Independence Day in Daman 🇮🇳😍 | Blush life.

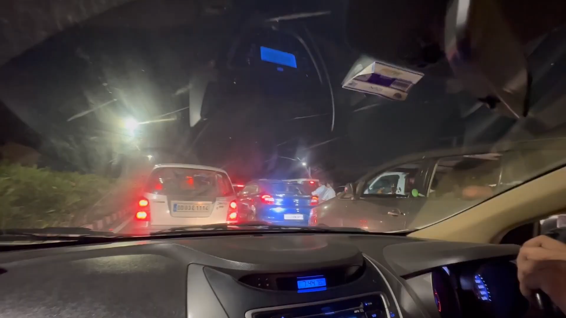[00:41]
ट्रैफिक में फंस गए हम लोग।
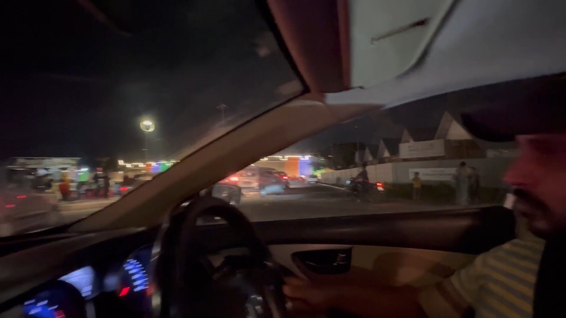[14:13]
बहुत सजा है भाई, बहुत अच्छा लगता है। यहाँ अलाउड नहीं है, बोलो पुलिस वाले अंकल ने मना कर दिया
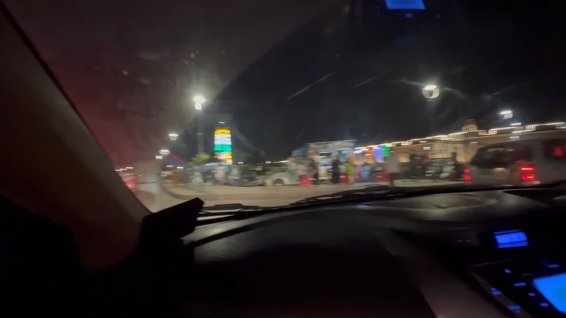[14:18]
क्या करें बताओ, कुछ तो सजाया ही नहीं है, बस वो लाइट हाउस है जो थोड़ा सजाया है, बाकी आई थिंक ये प्रिटी होगा कुशल।
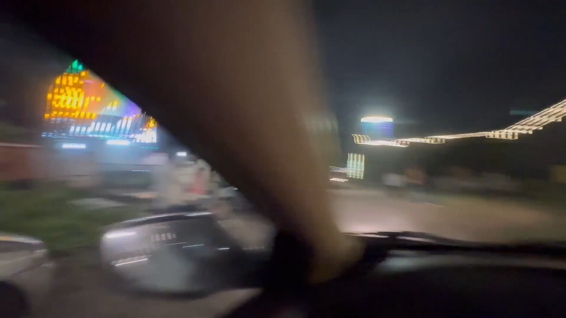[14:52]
ये बस लाइट हाउस को थोड़ा कर दिया है तिरंगा,
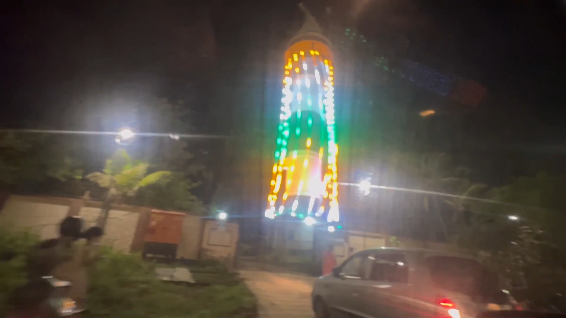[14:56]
और तो बाकी तो कहीं न थी।
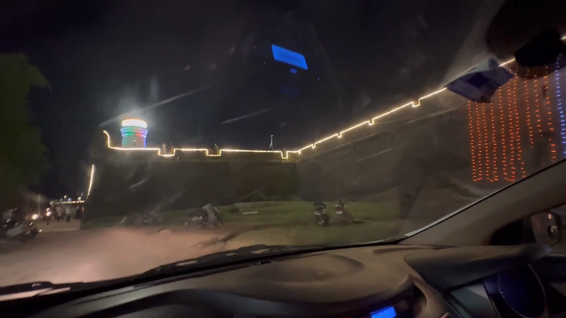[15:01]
ओ फ्लैग दिख गया, इंडियन फ्लैग, पर बहुत कम दिख रहा है।
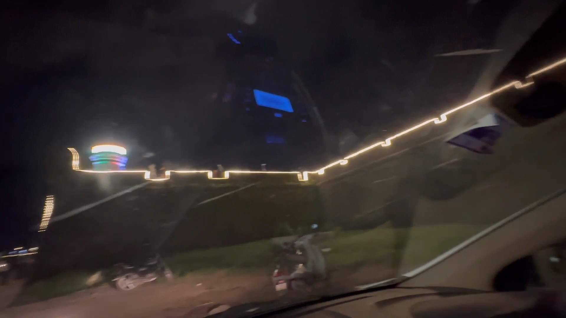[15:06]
इधर जा सकते हैं क्या कुछ? गाड़ी नहीं जा सकती, घुमानी पड़ेगी तुझे।